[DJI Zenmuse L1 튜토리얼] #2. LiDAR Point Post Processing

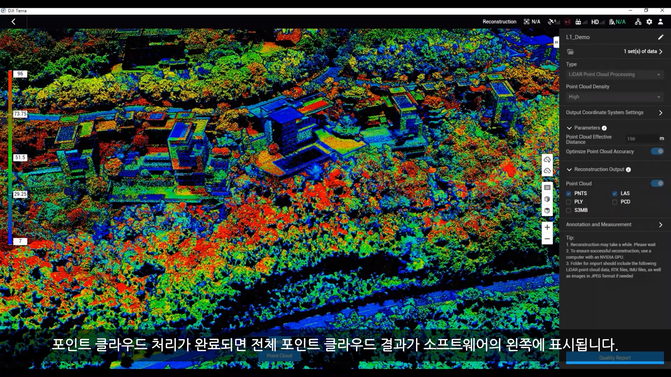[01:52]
Switch different point cloud coloring modes by selecting between RGB, intensity, height, and echoes. Click annotation and measurement to measure the coordinates of any point,
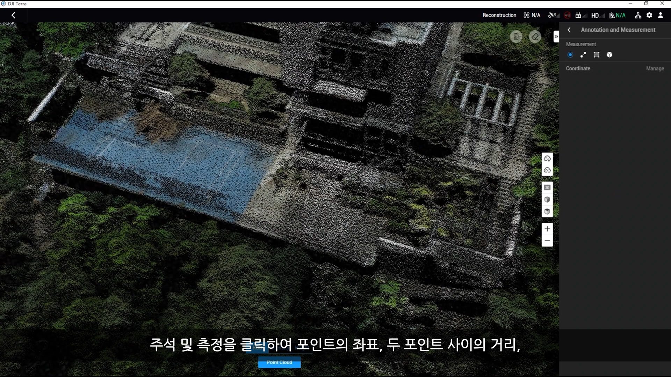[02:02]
the distance between any two points,
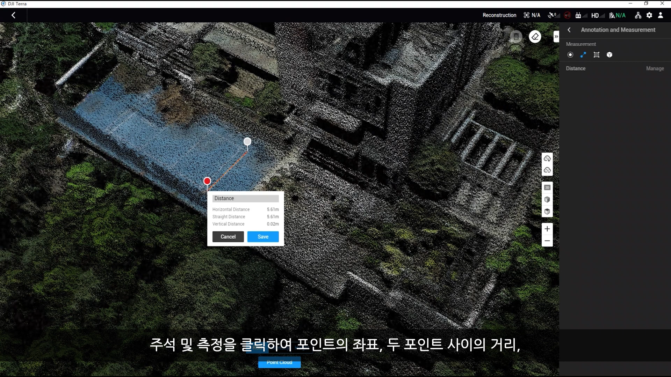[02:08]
and the area or volume of any multiple points in the point cloud results.